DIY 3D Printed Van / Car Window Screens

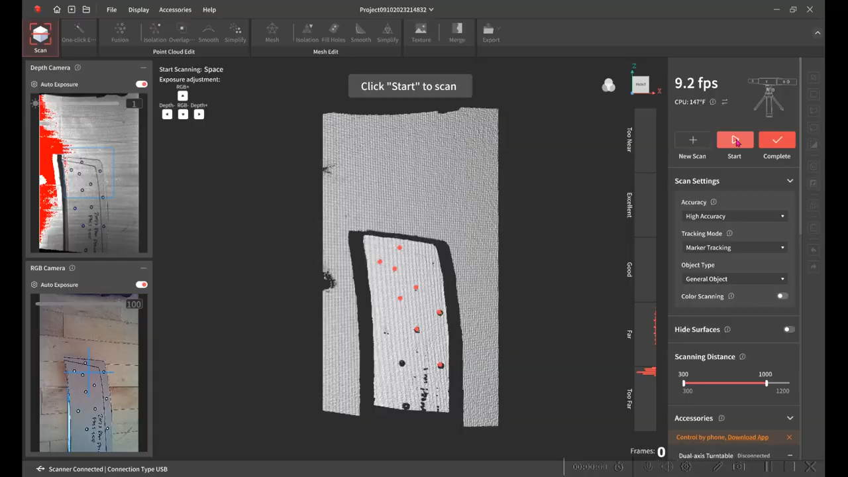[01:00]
If I had had a touch probe that would have worked well too.
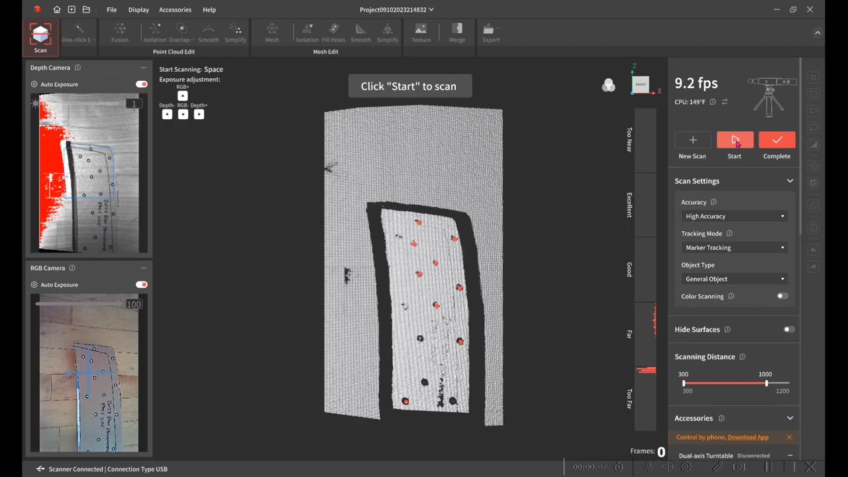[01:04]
I have a Revopoint POP2 and a range 3D scanner.
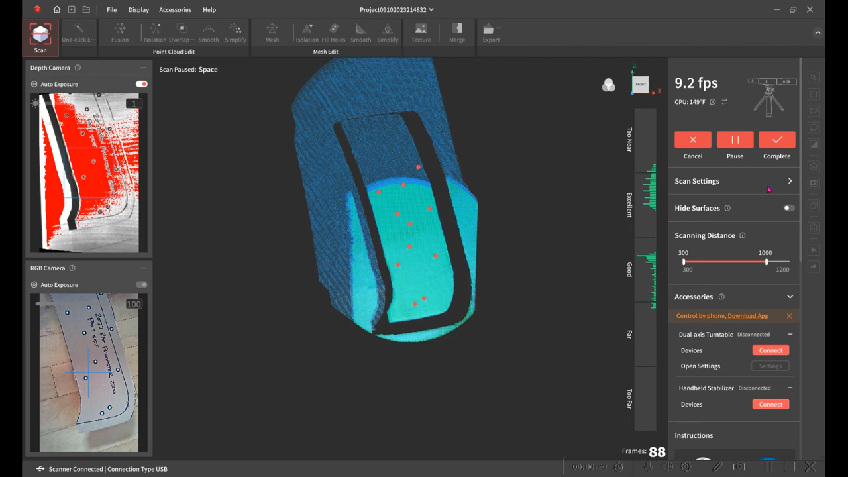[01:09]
They're pretty inexpensive. The result is a polygonal model that I can load into one of my design programs.
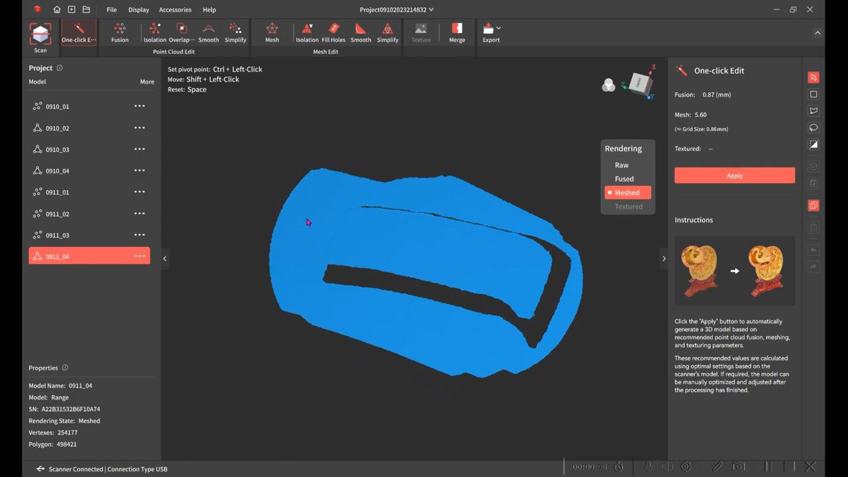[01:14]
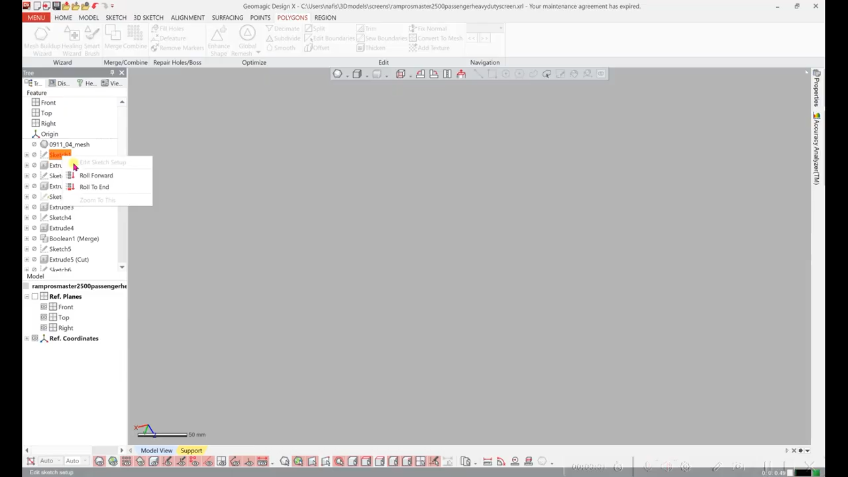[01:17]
I've loaded the mesh in
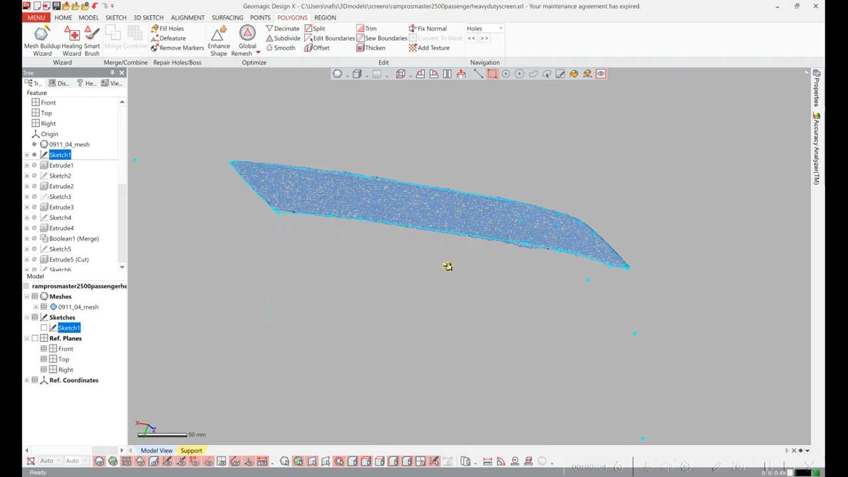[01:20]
and then I sketched out the outside